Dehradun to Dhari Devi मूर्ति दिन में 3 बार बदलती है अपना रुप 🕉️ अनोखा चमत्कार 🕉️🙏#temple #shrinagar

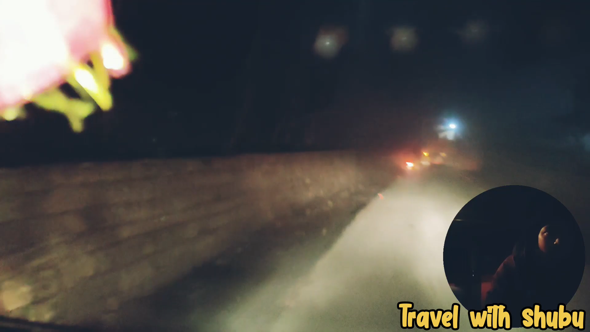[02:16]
और यहां भी ट्राक आचुका है अब ही हम साइड लेते हैं नीचे से ने चाहिए इतना तो किया है कि साइड